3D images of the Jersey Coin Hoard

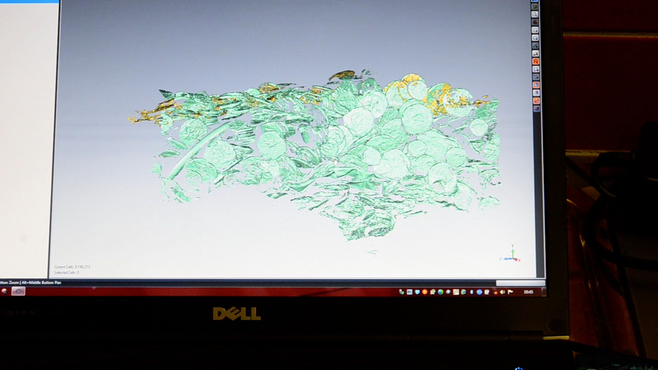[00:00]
Oh, that's lovely. Let's go back to what we...
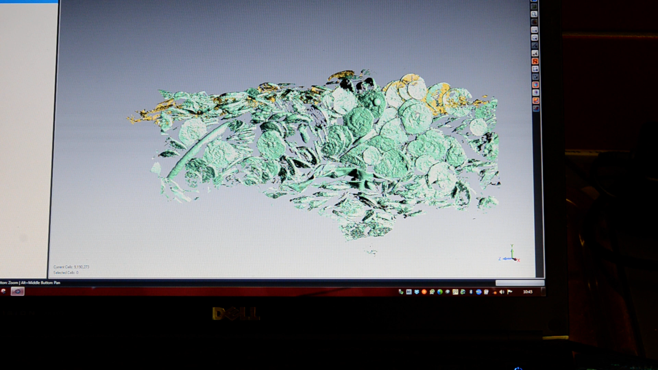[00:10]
Yeah, look at that. I mean, that's bringing out the corn detail beautifully. Look at that.
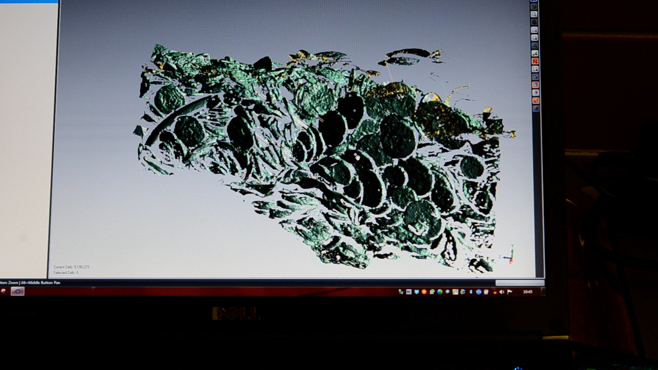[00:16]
That is great. Oh, look at that. I like that. That is definitely the best we've had by a long way, isn't it? Look at that all coming. That's, oh my goodness. That's enough. Yeah. Yeah, that's perfect. So all I've done is, you can literally drag like a light bulb round. Yeah. And you can change it and put your light in certain positions. Mm. And yeah, of course it will start to shadow. That's great. And, so if I put it somewhere like that,
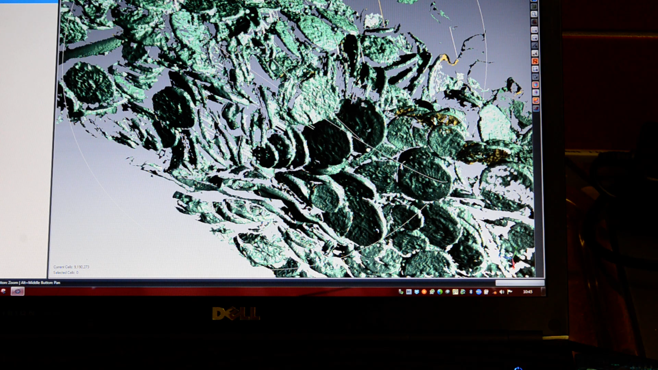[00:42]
lovely.
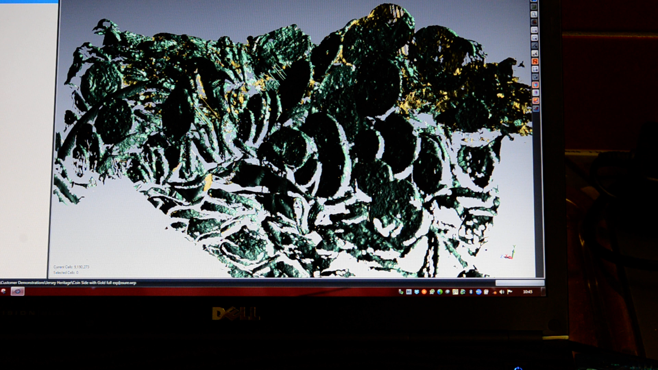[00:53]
Okay. Superb. Yeah, that really is. That's great. Lovely.